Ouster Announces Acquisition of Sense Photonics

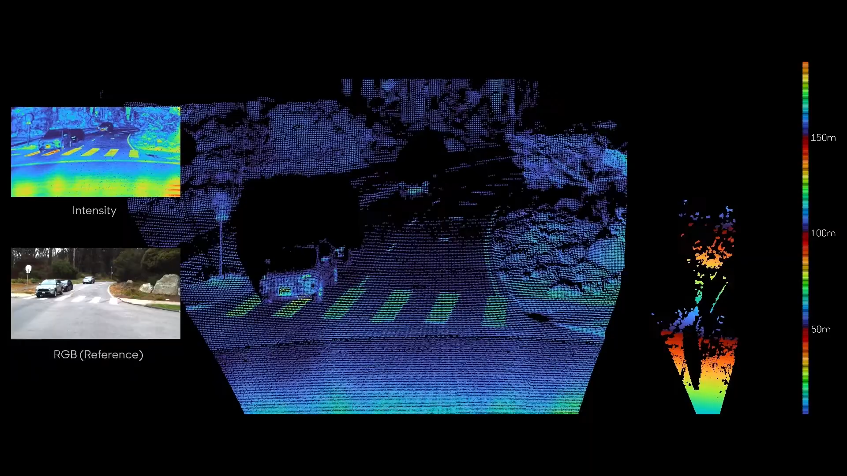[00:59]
Sense's digital solid-state platform uses Vixel and SPAD technology,
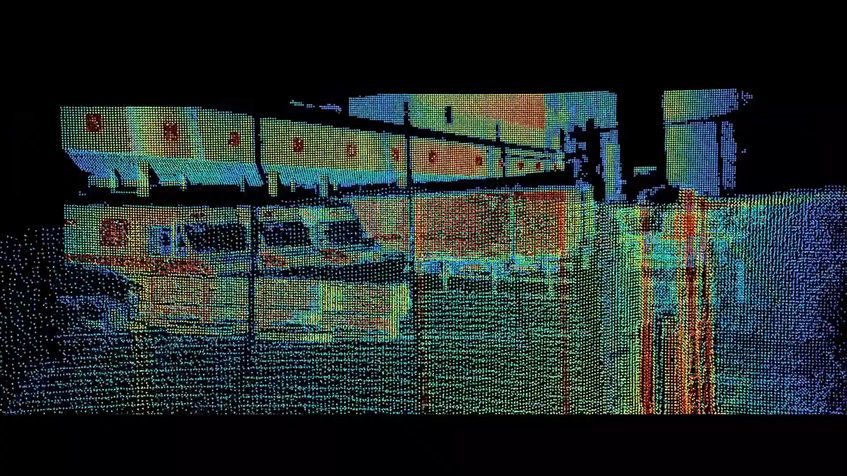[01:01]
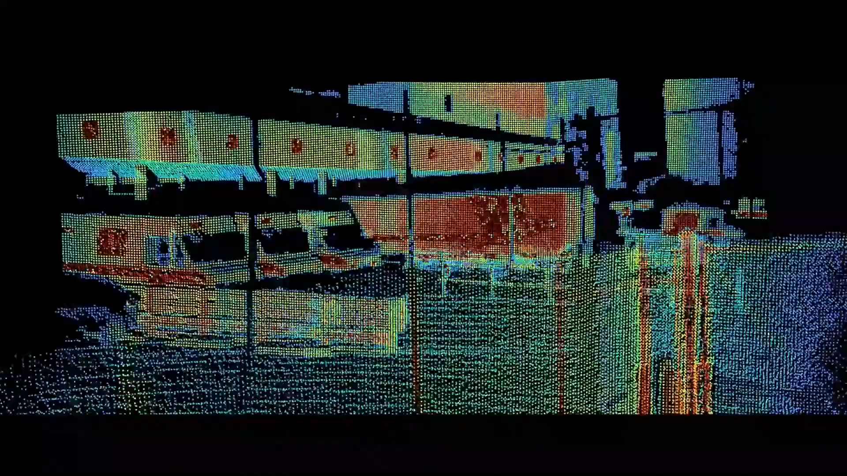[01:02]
is high-performing,
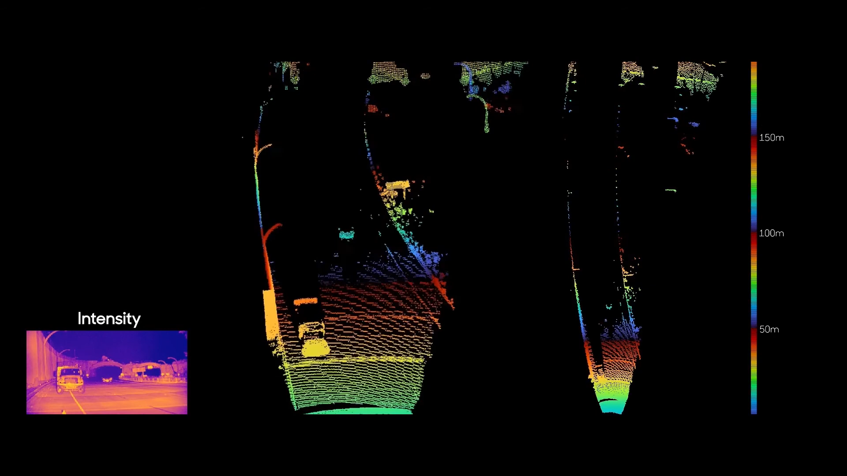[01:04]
small in size, easy to manufacture and very cost-efficient.
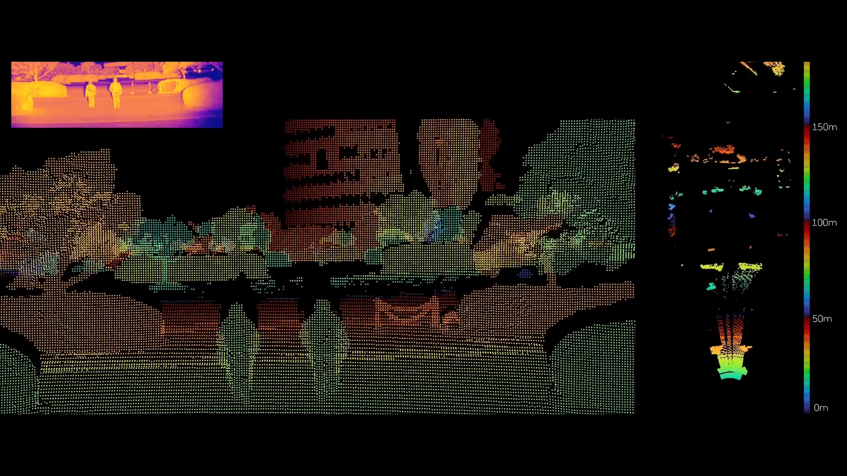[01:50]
we are bringing to market the world's first 200-meter-range solid-state digital LiDAR,